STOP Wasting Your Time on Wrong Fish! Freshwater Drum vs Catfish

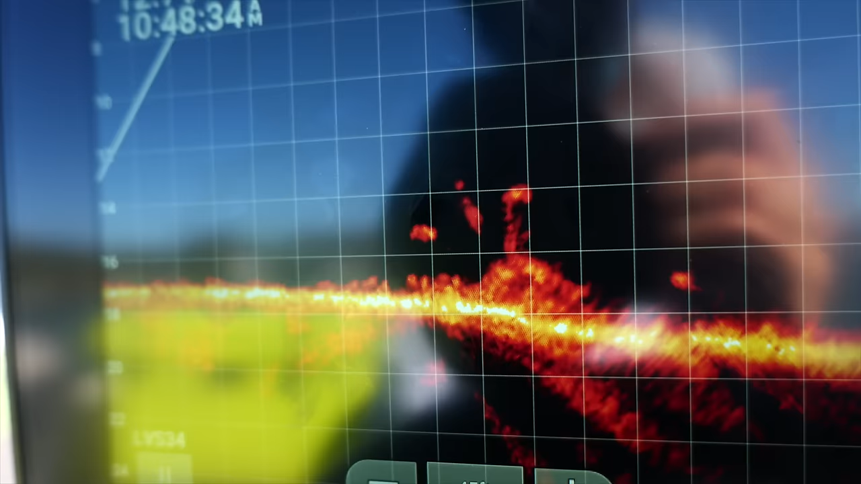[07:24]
Oh my gosh, this thing is fired up on it. Doesn't want to leave her stump.
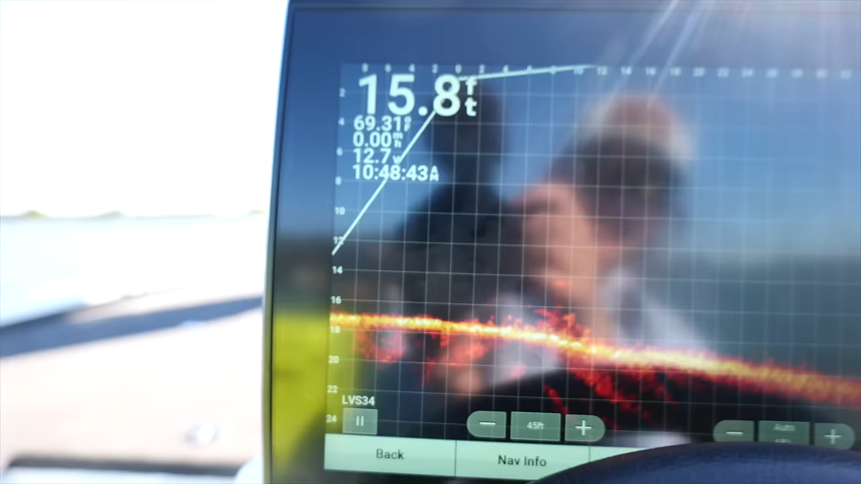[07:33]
Oh my gosh, oh my gosh, oh my gosh. Come on, please, please, please.
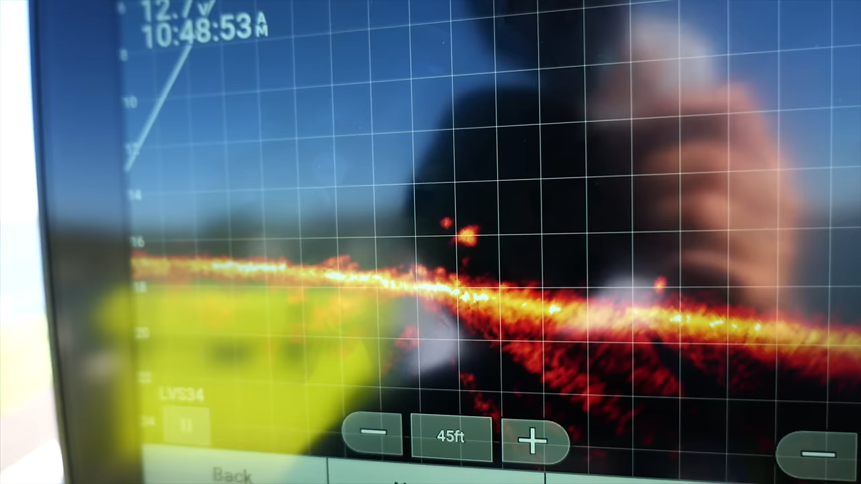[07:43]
Please, please, please eat it right there. Please, please.
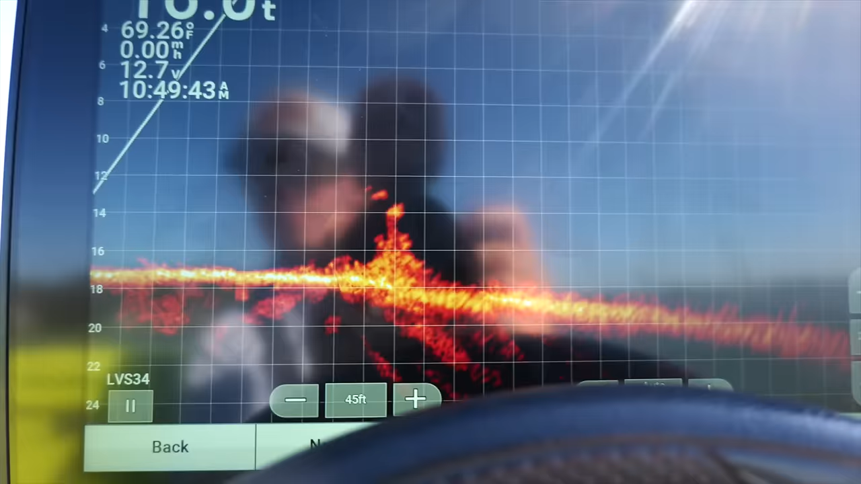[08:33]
On screen: water 69.26°F
Oh God, big one, come on, come on, come on, come on.